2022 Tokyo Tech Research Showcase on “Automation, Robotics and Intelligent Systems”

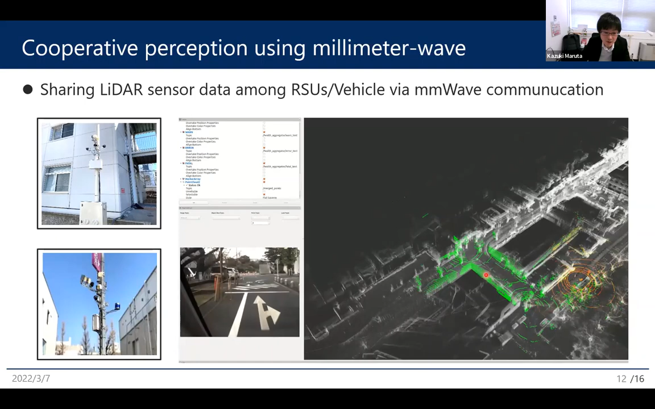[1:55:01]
transmitted to the vehicle. So this vehicle can recognize what is happening in the beyond corner, the wide coverage. Yes.